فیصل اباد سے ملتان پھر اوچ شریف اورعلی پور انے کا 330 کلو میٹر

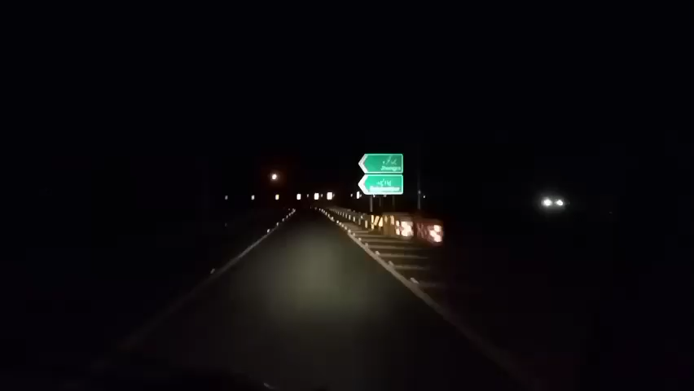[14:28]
ਛਾਂਗੜਾ ਇੰਟਰ ਚੇਂਜ 'ਤੇ ਪਹੁੰਚ ਗਈ ਹੂੰ ਸ਼ਰੀਫ ਵਾਲੇ ਤੇ
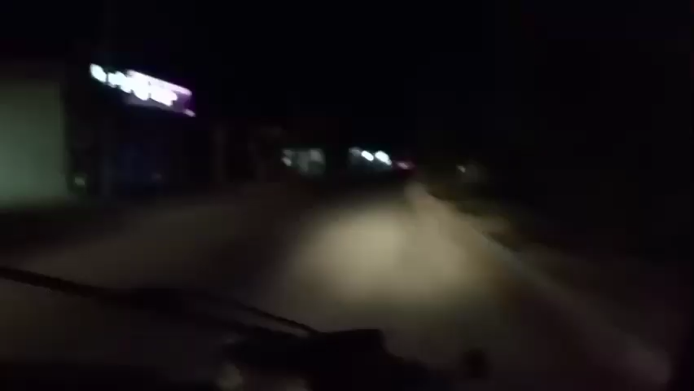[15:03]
ਚਲੋ ਜੀ ਮੰਡੀ ਦੇ ਜੋ ਗੱਡੀ ਕਾੜੀ ਦੇ ਸੇ ਇਹ ਅਸੀਂ ਚੌਕ ਤੇ ਪਹੁੰਚ ਗਏ ਹੂੰ ਖਾਲੀ ਕਰਦੇ ਗੱਡੀ ਨੂੰ
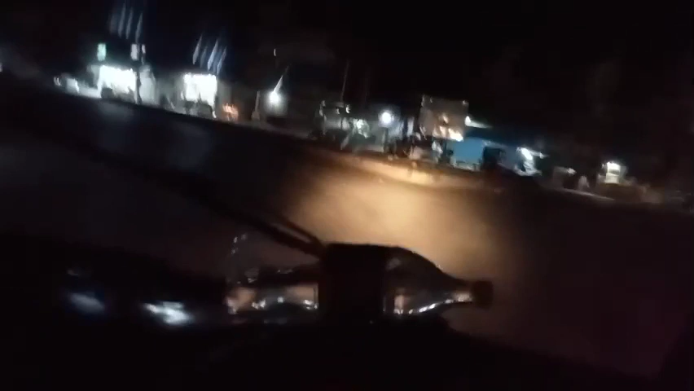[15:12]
ਅੱਗੇ ਹੁਣ ਇਨਸ਼ਾ ਅੱਲਾ ਸਿੱਧਾ ਆਪਣੇ ਪੰਪ 'ਤੇ ਆਸ ਰੱਖ ਰਹੇ ਸੂੰ ਅਤੇ ਪੰਪ 'ਤੇ ਆਸ ਰੱਖ ਕਰ ਅਤੇ ਡੀਜ਼ਲ ਸੀਜ਼ਲ ਜੇ ਉਹ ਹਰ ਸ਼ੈ ਪਵਾ ਪਬੂਤ ਵੱਲ ਖੈਰ
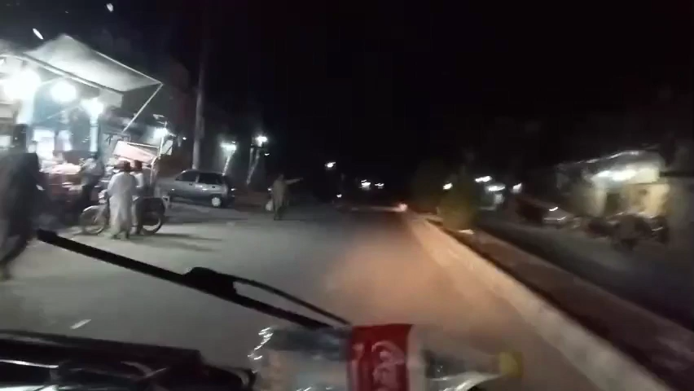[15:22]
ਆਪੇ ਅਸੀਂ ਇਮਰਾਨ ਉੱਚ ਗੱਡੀ ਖਾਲੀ ਕੀਤੇ ਵੀ ਆਵਾਂ
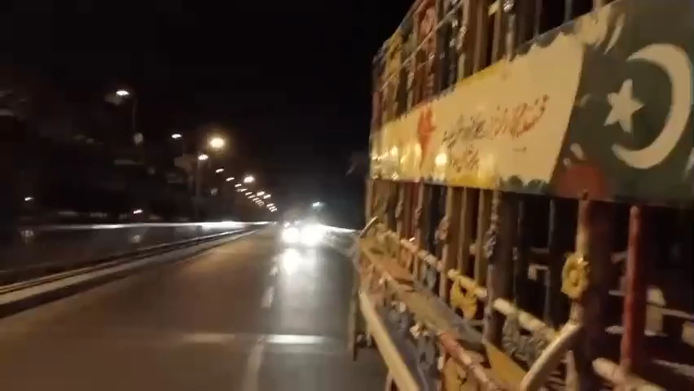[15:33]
ਇਹ ਪਰੂ ਪਿੱਛੋਂ ਜਵਾਬ ਦਿੰਦਾ ਪਏ ਅਜਣ ਇੱਕ ਗੱਡੀ ਵੀ ਮਾਲ ਲਹਿ ਦੀ ਖੜੀ ਉੱਚ ਉੱਚ